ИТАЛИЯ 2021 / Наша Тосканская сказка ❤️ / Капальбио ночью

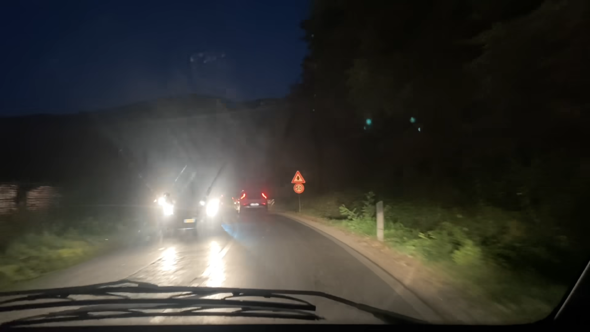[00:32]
И люди вот эти, они возвращаются все в порт Санта-Стефана. Видимо, потому что у них забронированы рестораны. Что-то невероятное, что творится. Вся дорога, они стоят. Такой большой трафик, такая огроменная пробка. Просто люди не могут попасть в порту Санта-Стефана.